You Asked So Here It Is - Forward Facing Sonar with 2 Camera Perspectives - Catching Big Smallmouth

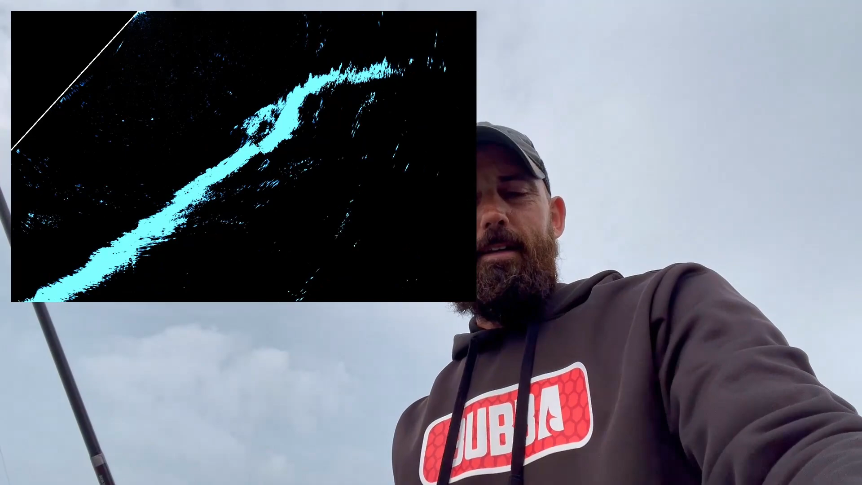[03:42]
I don't know if this is going to work or not But I should be showing you the screen in this video edit so i'm panning around And as you can see literally there's some fish right there 10 foot away
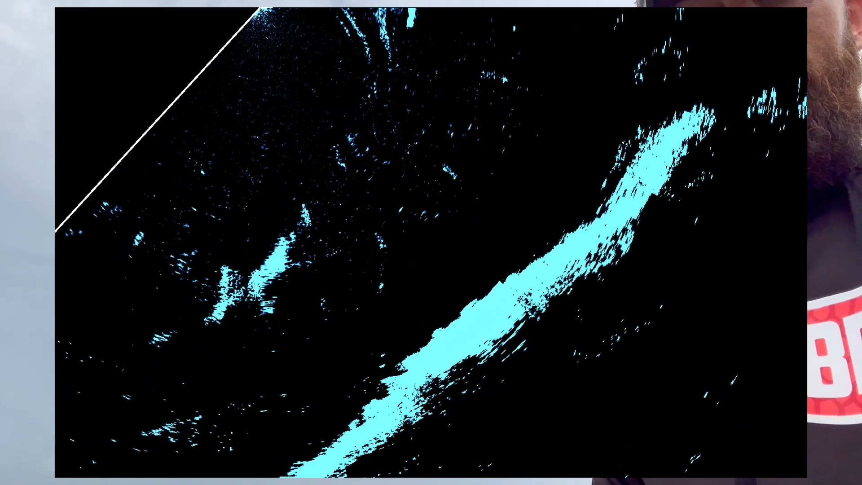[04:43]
Now I don't see those fish anymore because my bait's falling away from the plane and where they were but that's okay Like just because I don't see the bait and look at that. There's a fish going to it on the bottom See that fish right on the bottom right in front Here's two or three of them going look at see how the bottom came to life right there Now i'm just gonna pick up that drop minnow
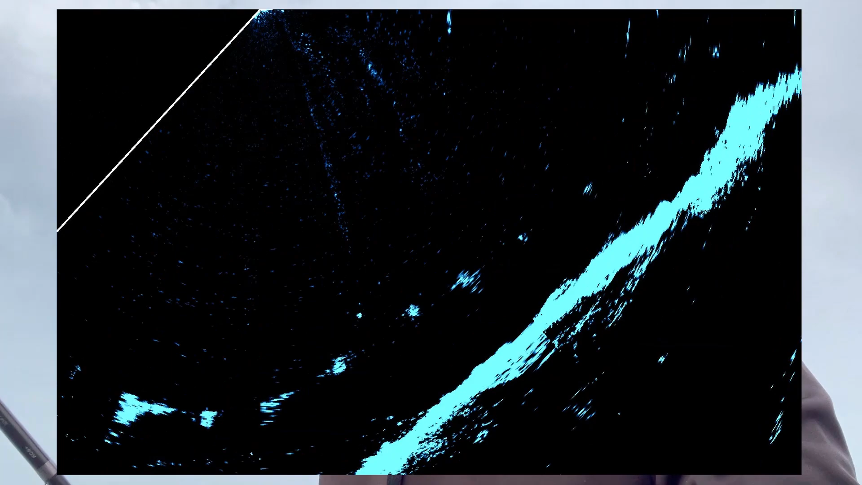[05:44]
See there's the bait coming up. Look at all the fish falling it up. See how they'll show themselves. Look at all of them Now I can tell these are not very big smallmouth here. I can tell because look how they relate In size to my drop shot and my drop minnow So these are not very big ones that are showing themselves right here, but it's okay for instructional purposes. We will drop down there Missing them So right now I see that big boulder out there at 40. I don't see a fish sitting there on it But it's a really good place for one to hide So i'm going to pitch my drop shot over there and see if I can call one up.
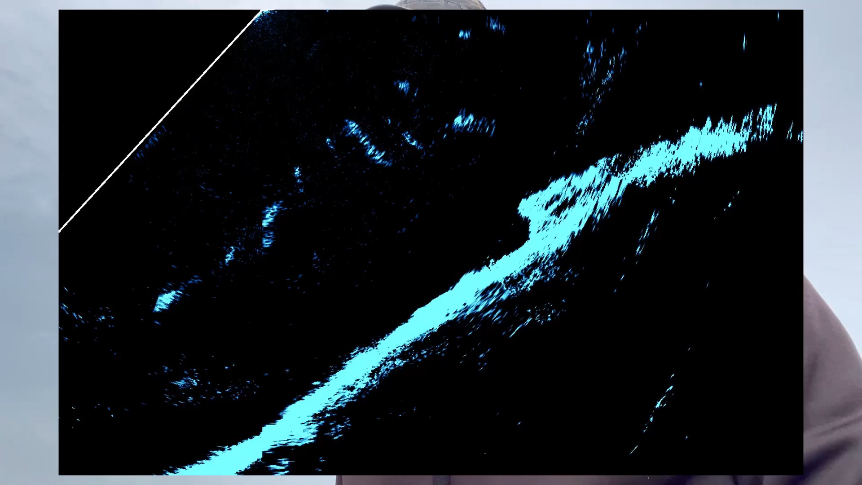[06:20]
This is part of it You don't always see them just like I talked about So I threw it a little short of the face of that boulder But there's a small mouth down there pay attention to the
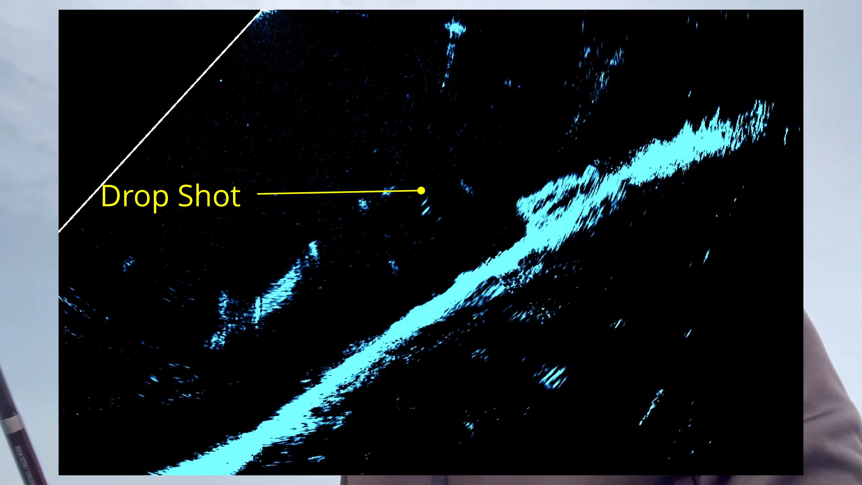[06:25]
bottom here You're looking to see if anything comes off. Look at there.
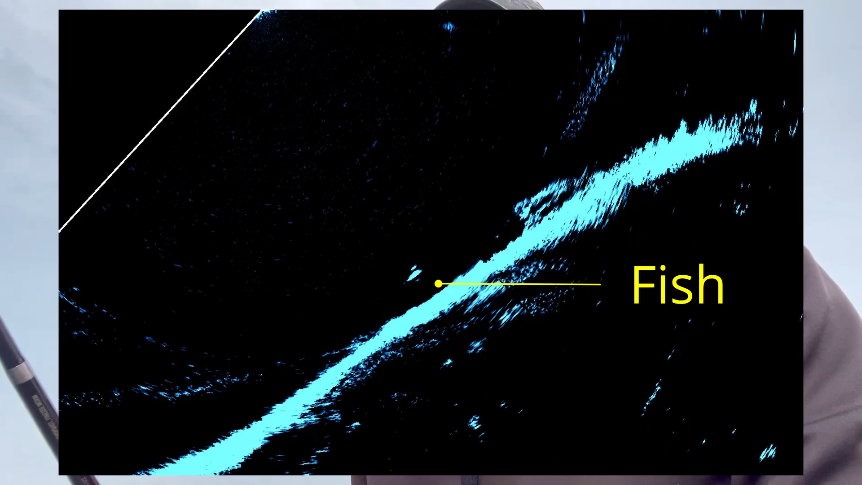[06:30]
See how that fish came off the bottom We didn't see a single fish there And he came up and see he's going back down a little bit And I see a couple of the little ones there with him.
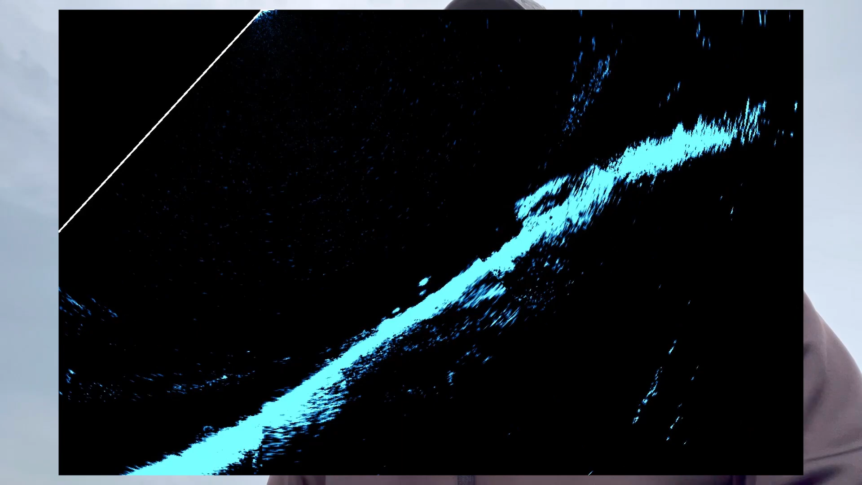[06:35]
We got him. Look at him. There he is. He's coming up